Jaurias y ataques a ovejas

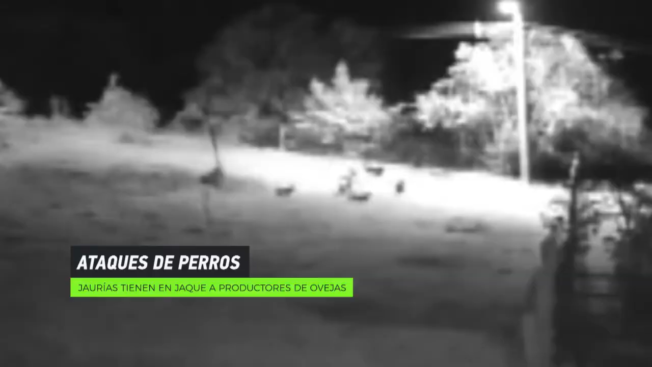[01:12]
Yo me levanto y salgo a mirar a la oveja.